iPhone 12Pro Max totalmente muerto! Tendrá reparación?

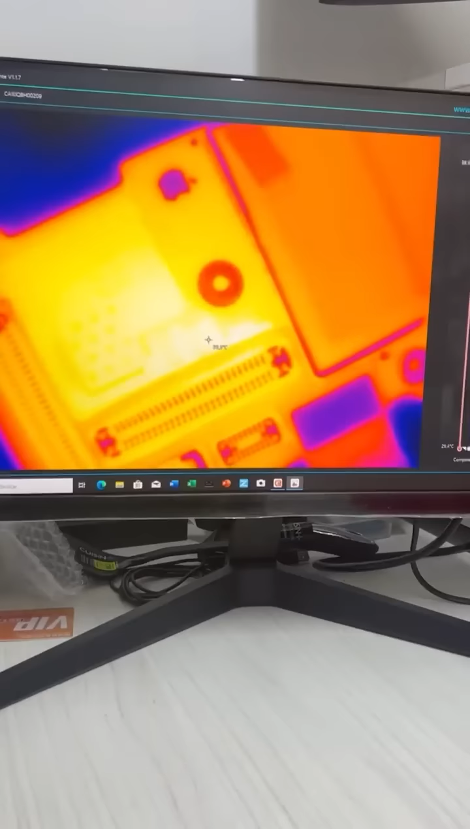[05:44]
a interpretar que ahí en esa parte donde se pone bastante amarillo espere a ver vamos a darle click de nuevo al teléfono ahí ahí viene ahí viene a ver a ver a ver ahí viene ahí está se estaba demorando pero ahí salió esa parte que se pone así totalmente amarillita es donde se está recalentando y bueno como en esta
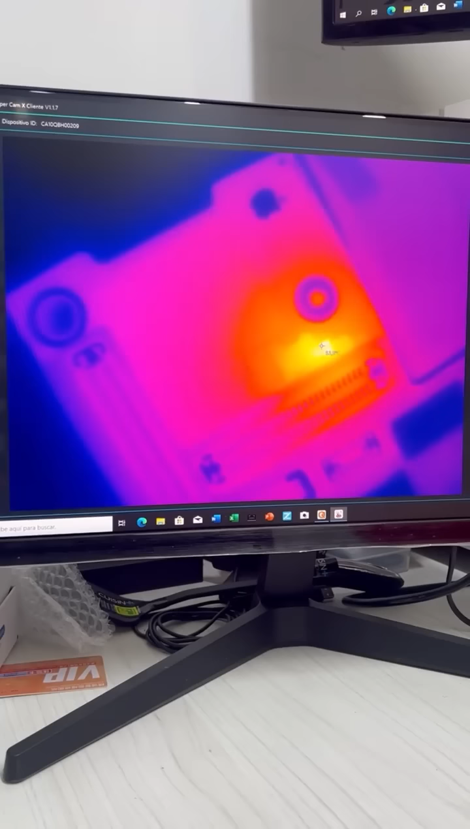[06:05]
parte donde se está calentando no trae nada no trae
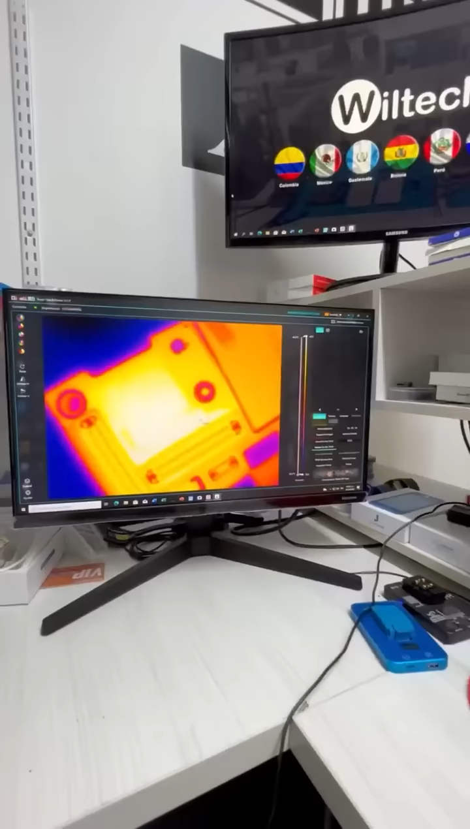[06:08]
ningún componente para mí que la falla está por dentro de la placa se complica la cosa porque
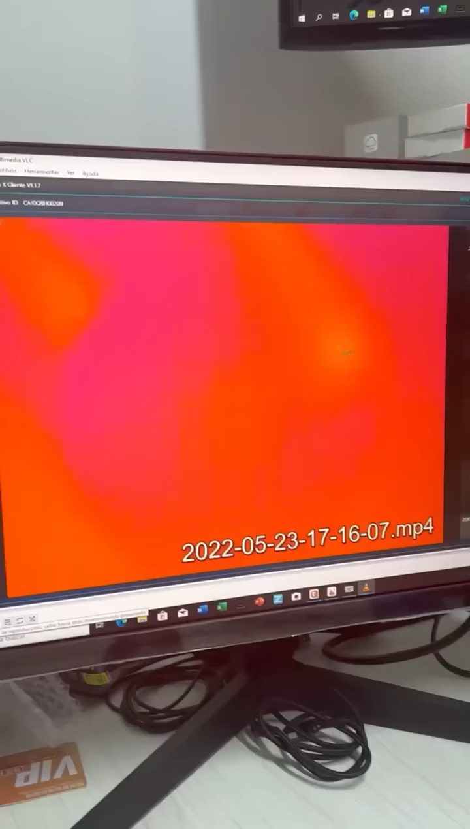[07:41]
me doy cuenta de que efectivamente el corto está en la placa superior y
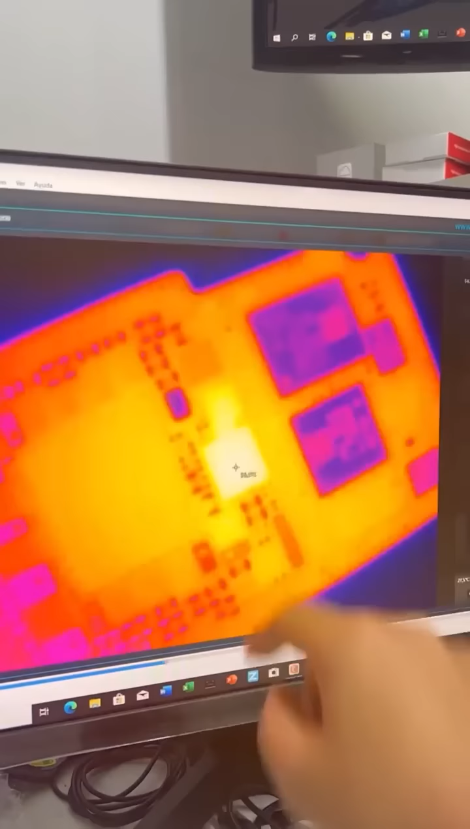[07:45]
mírelo lo encontramos este pequeño circuitico que vemos por acá es un
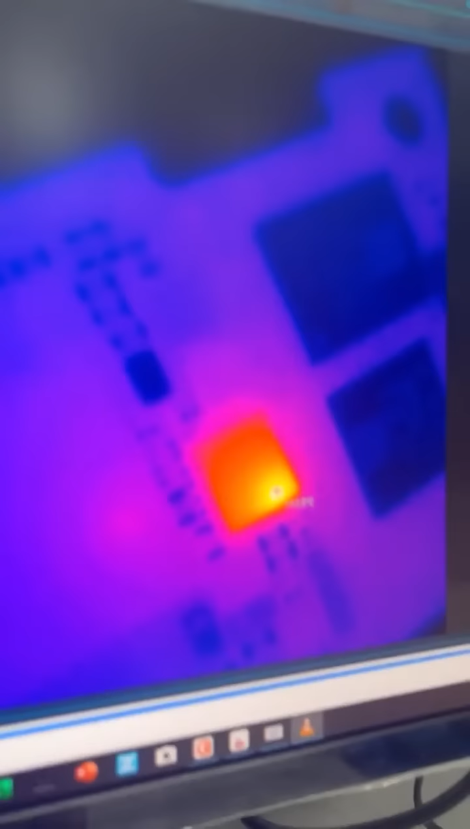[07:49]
circuito administrador de la carga del equipo lo que hace es conectar el cable directamente desde la